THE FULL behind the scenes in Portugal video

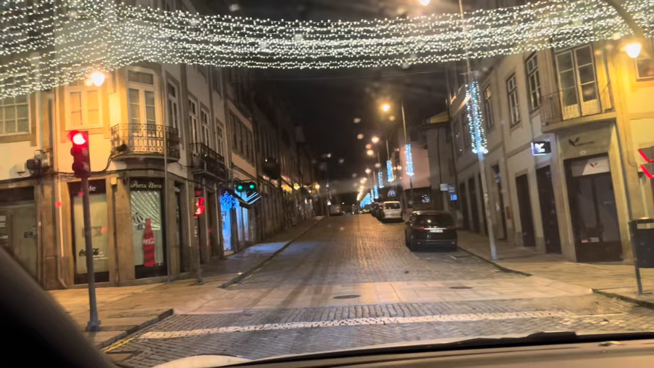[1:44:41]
Right, we've just got into Braga. I've got 0.4 miles to my hotel, so I'm gonna go there first and then we're gonna have a look around.
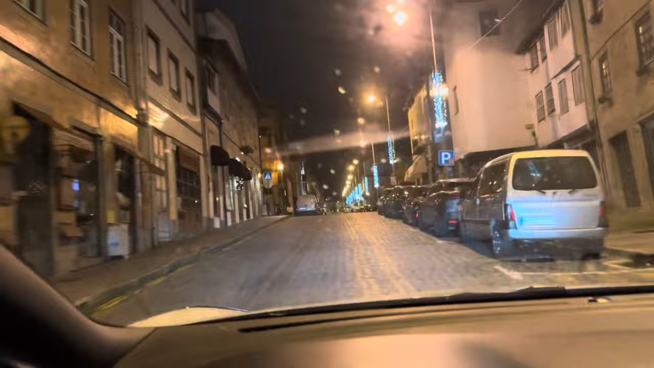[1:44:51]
I think it might be raining, you know. Better not be raining.